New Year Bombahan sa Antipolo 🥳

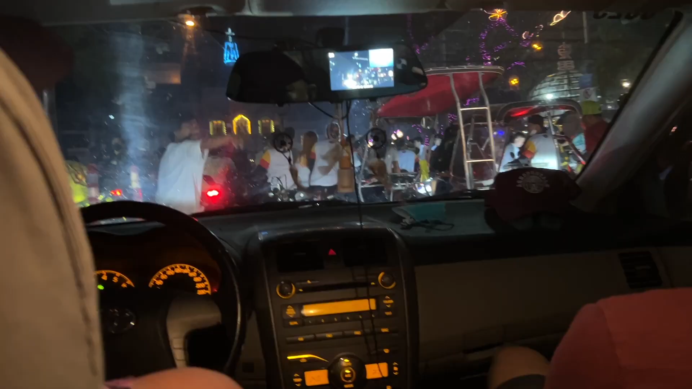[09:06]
Kasi yan guys, ito problema namin guys. Itong motor na yun. Itong tricycle na nasa harap. Na-stuck na.
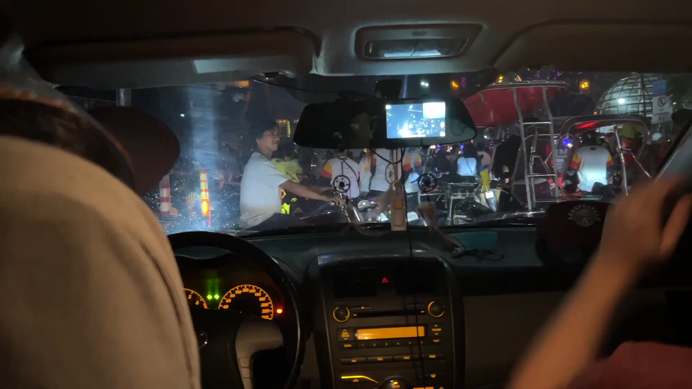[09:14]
So, hindi siya makaalis kasi sa dami nga ng mga motor. So, grabe guys, ang ingat. Sobrang lakas. Sobrang lakas at ang dami talagang motor.
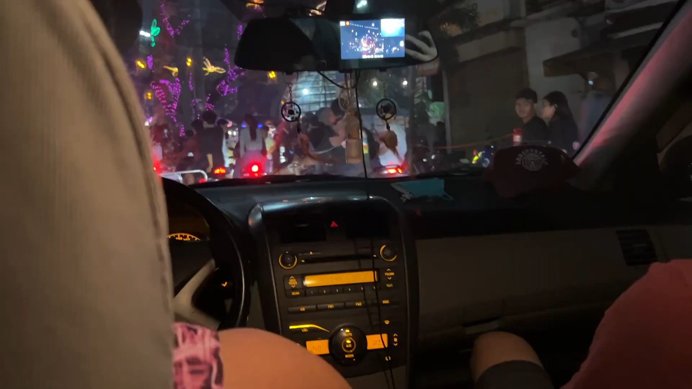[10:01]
Yan na guys, ma-under-under na kami.
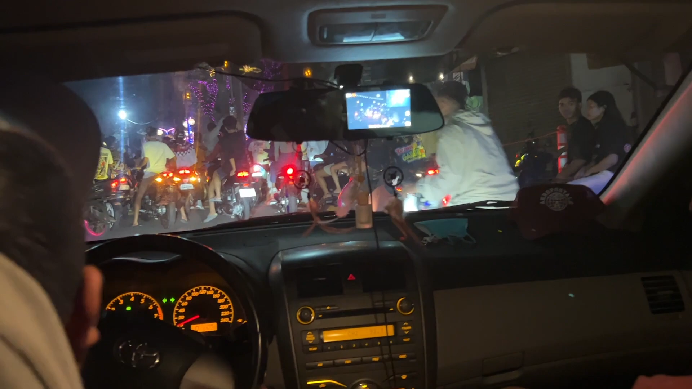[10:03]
Ang dami talaga guys na motor.